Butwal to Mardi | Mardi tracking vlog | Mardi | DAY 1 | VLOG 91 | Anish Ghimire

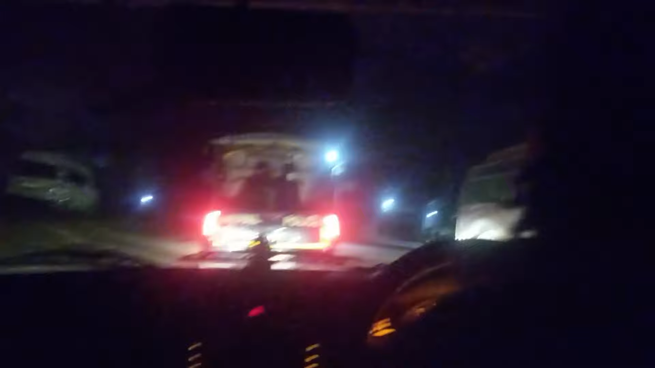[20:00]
अनिश्जी आउँदैछ भनेर यसो यसो सेक्युरिटी अनिश्जी आउने भनेर थाहा पाइसक्छन् क्या फेरि सबले.